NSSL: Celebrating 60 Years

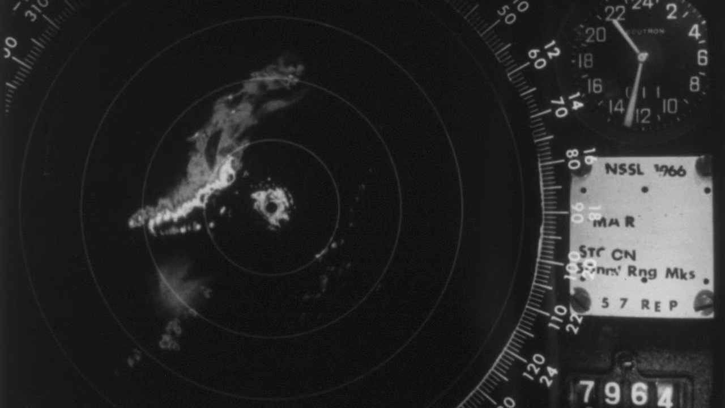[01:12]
To sharpen that picture, NSSL began experimenting with Doppler radar to observe storms.
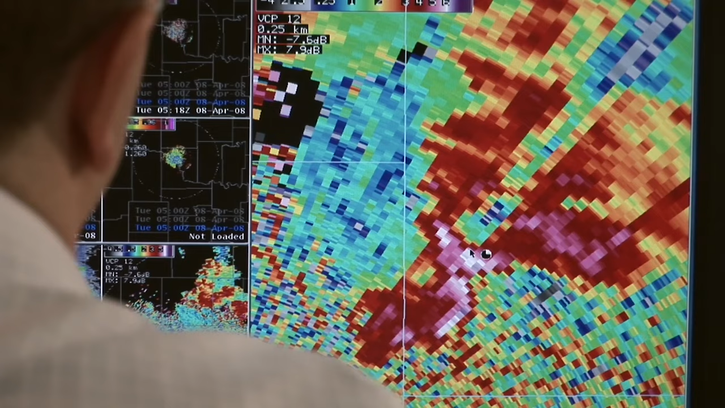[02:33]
NSSL was not done improving the quality of weather radar data. In the early 2000s, the lab obtained a phased array radar from the U.S. Navy.